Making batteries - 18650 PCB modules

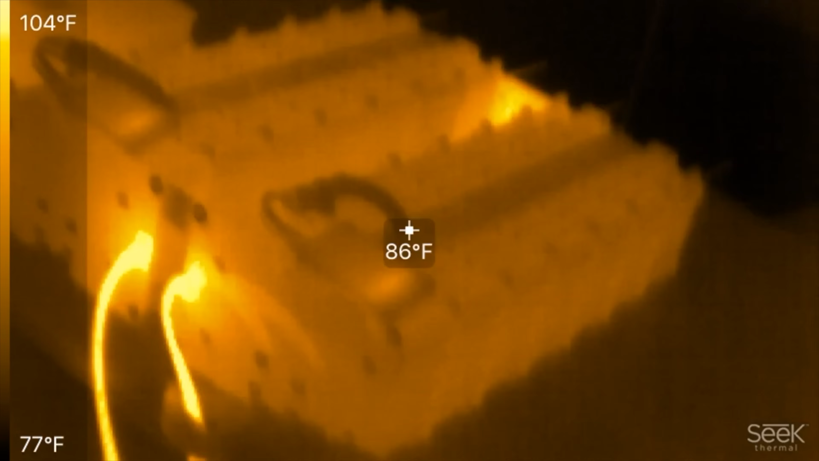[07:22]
On screen: spot 86°F, scale top 104°F, scale bottom 77°F
okay so we see heat here at the exit point
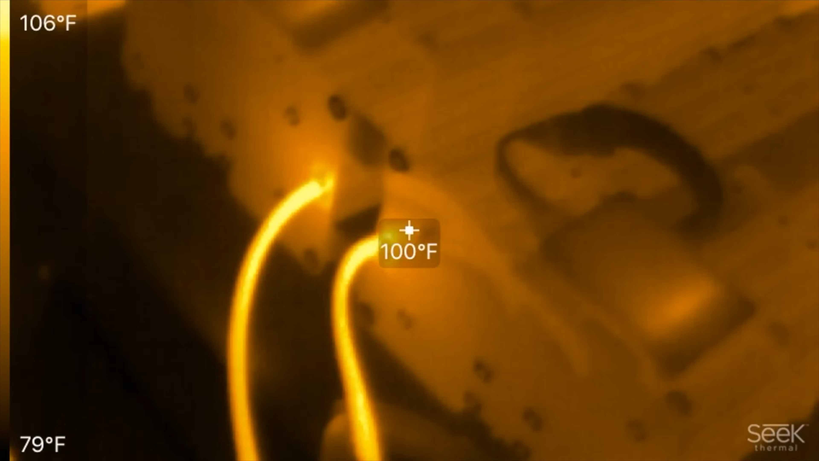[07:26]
On screen: spot 100°F, scale top 106°F, scale bottom 79°F
and then we see heat back here where it's just a
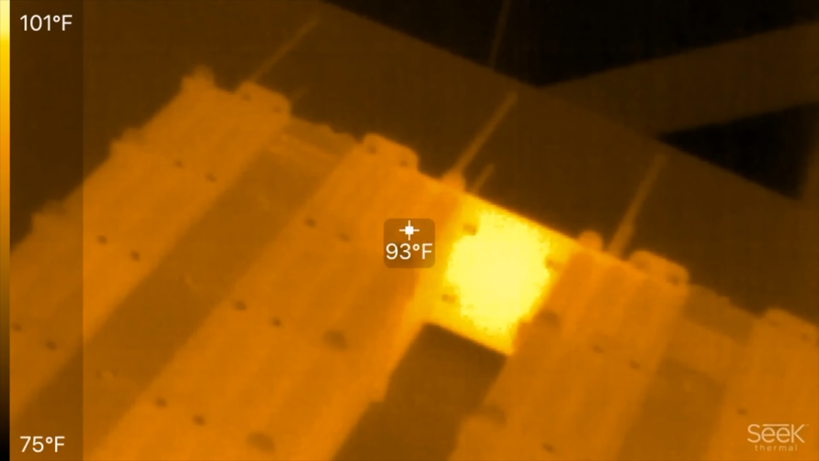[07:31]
On screen: spot 93°F, scale top 101°F, scale bottom 75°F
pcb board that's going across there but
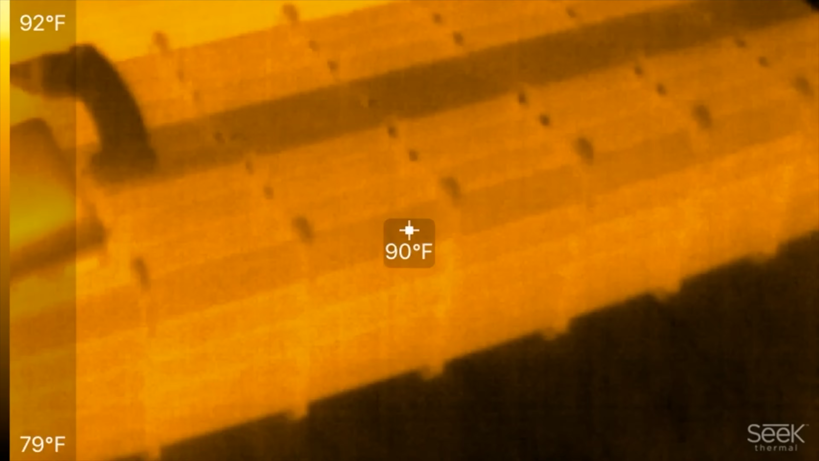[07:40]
On screen: spot 90°F, scale top 92°F, scale bottom 79°F
even that bad they're slightly warm to touch
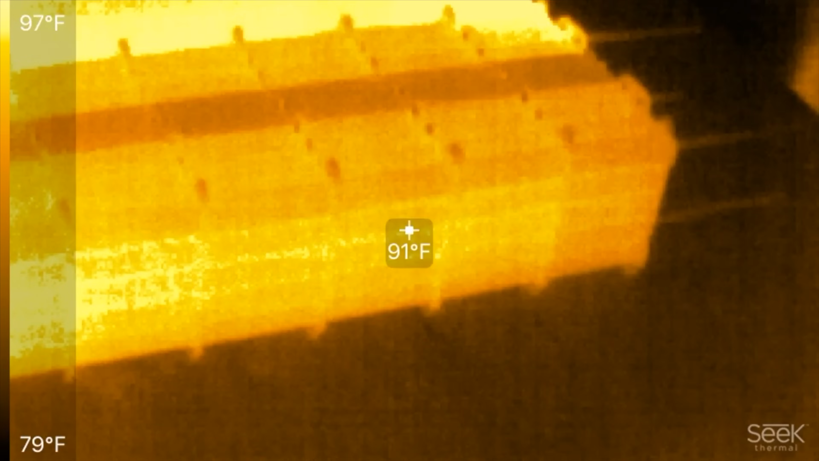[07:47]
On screen: spot 91°F, scale top 97°F, scale bottom 79°F
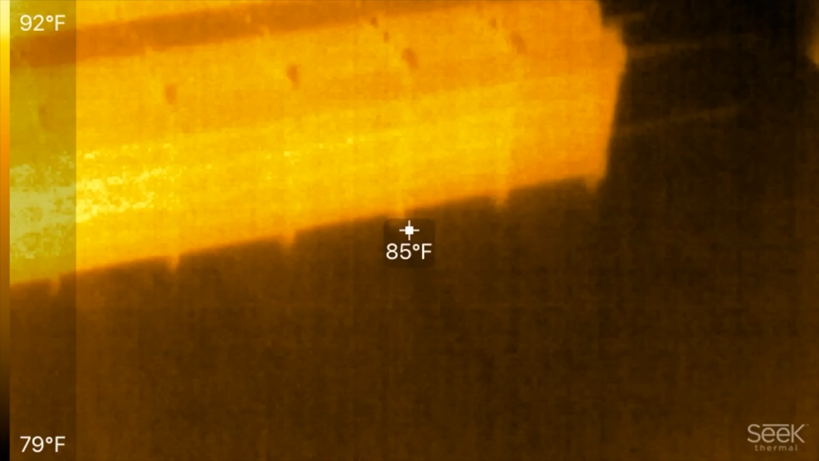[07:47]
On screen: spot 85°F, scale top 92°F, scale bottom 79°F
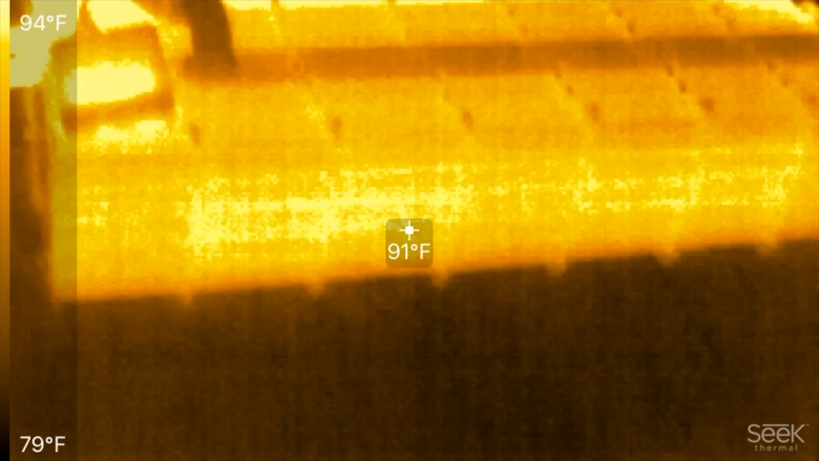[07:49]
On screen: spot 91°F, scale top 94°F, scale bottom 79°F
uh we don't see no hot spots here you would see two hot spots there one there
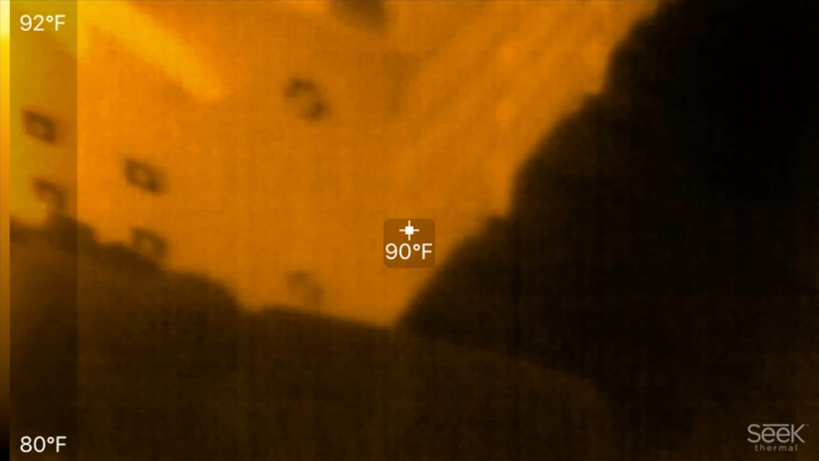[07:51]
On screen: spot 90°F, scale top 92°F, scale bottom 80°F
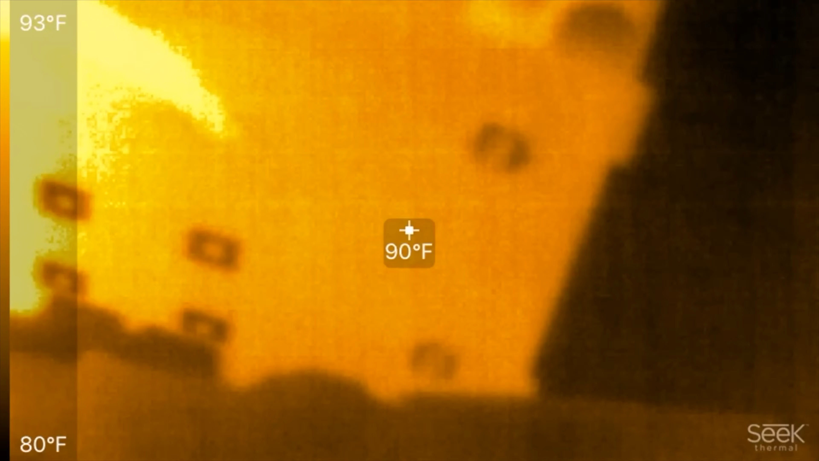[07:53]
On screen: spot 90°F, scale top 93°F, scale bottom 80°F
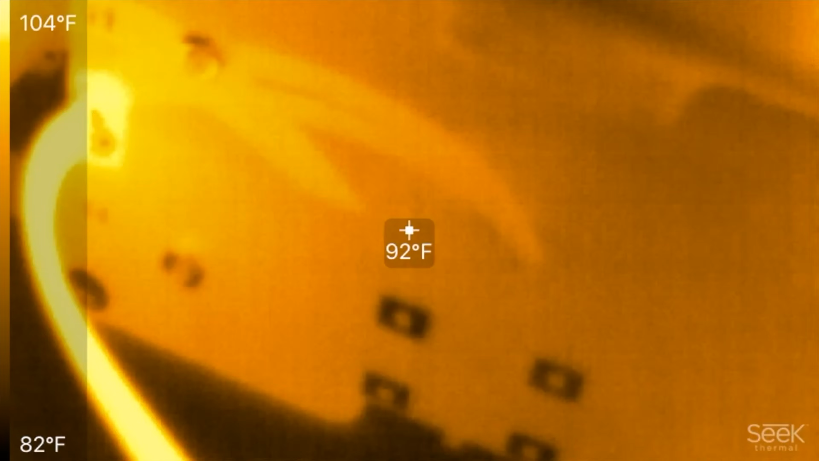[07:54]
On screen: spot 92°F, scale top 104°F, scale bottom 82°F
and one in here but we don't see that on the other side also
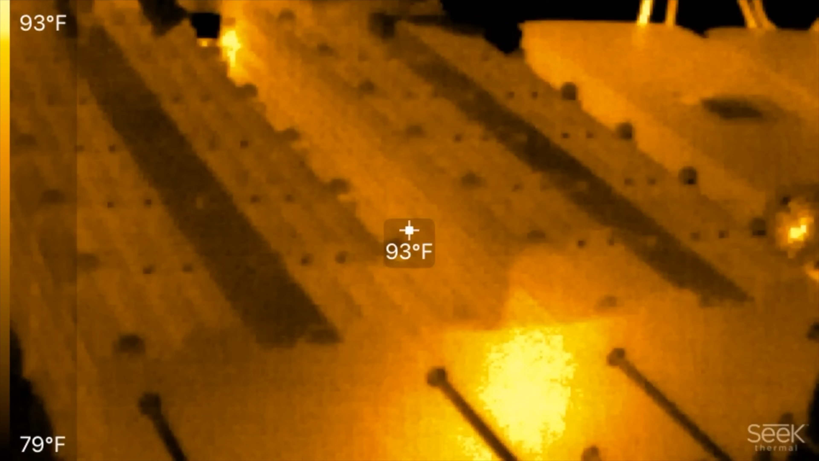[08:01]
On screen: spot 93°F, scale top 93°F, scale bottom 79°F
no we see the hot spots over here but we don't see them there and here
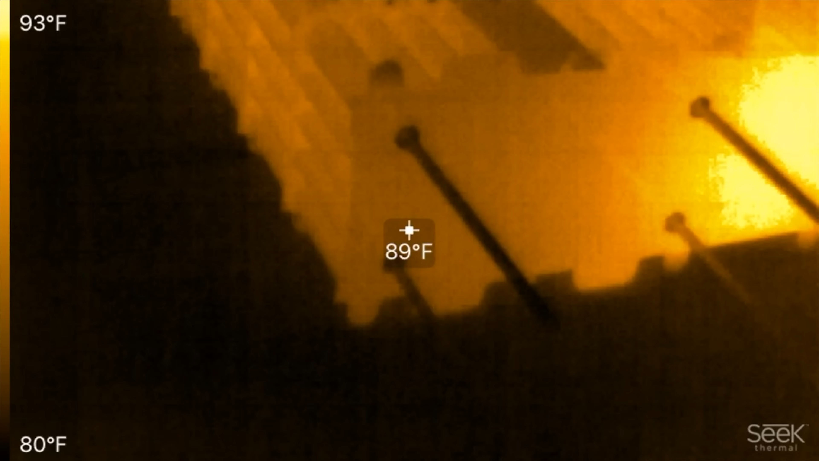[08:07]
On screen: spot 89°F, scale top 93°F, scale bottom 80°F
which means that uh yeah this compression thing really works works really well